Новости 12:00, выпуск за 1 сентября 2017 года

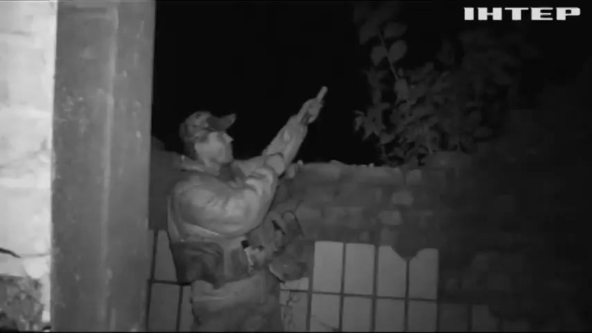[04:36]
Час від часу українські бійці запускають освітлювальні ракети,
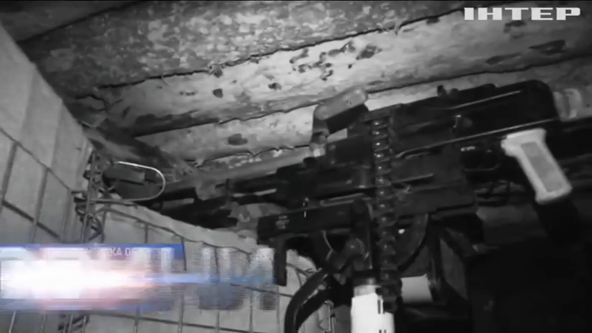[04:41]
щоб в очевидь перевірити, чи не підповзає ворожа диверсійна група.
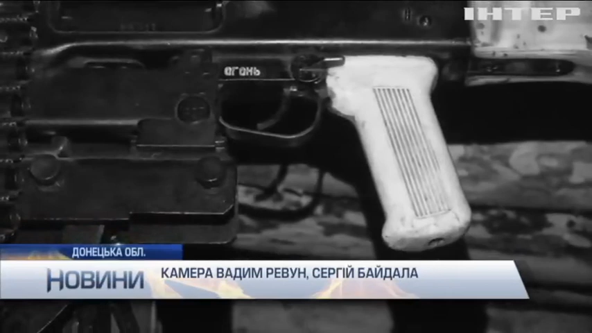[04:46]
О півночі бойовики відкривають вогонь з кулемета. В Нічвавдіївській промзоні до ворога тут метрів 30-40.